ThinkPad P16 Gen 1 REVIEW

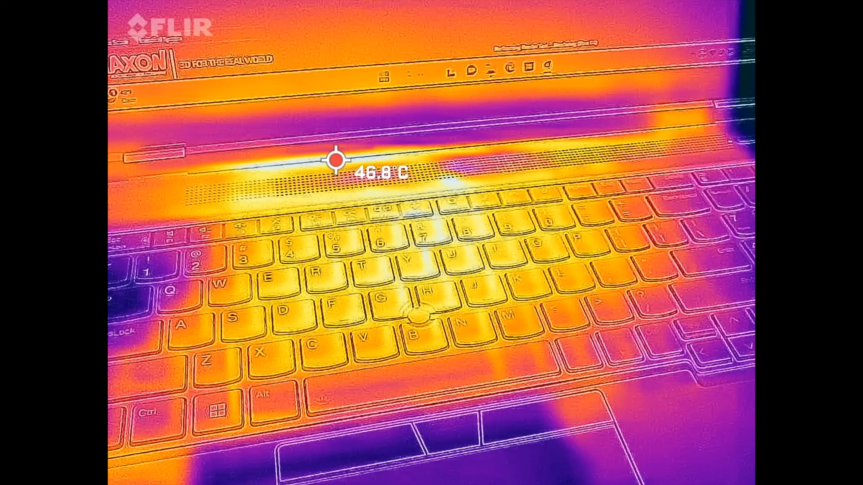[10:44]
keeping the surface temperatures cool now this does employ vapor chamber cooling so that certainly helps and it never got overly hot never too hot to the touch even under maximum load so that's been pretty good now as far as the fan noise is concerned you definitely will notice it under maximum
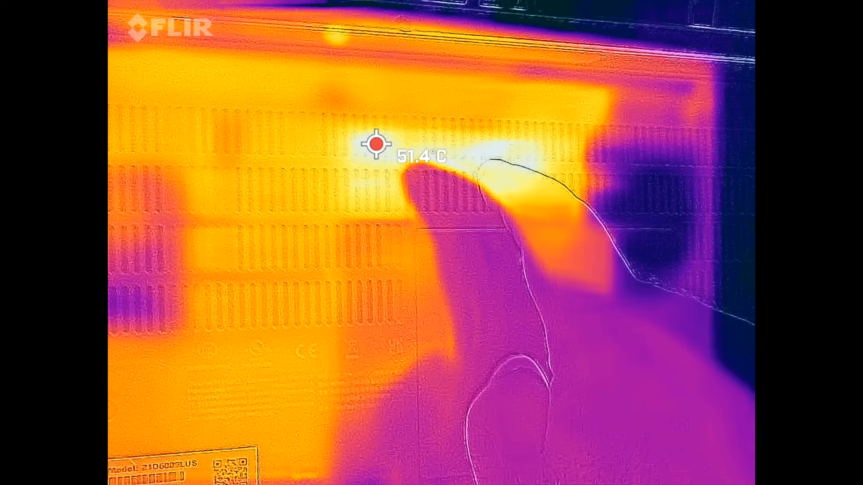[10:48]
On screen: spot 51.4°C
load it'll get around 53 54 decibels so it's definitely noticeable but in the other modes when you're doing everyday tasks you will not really notice it all that much so they kept it relatively quiet in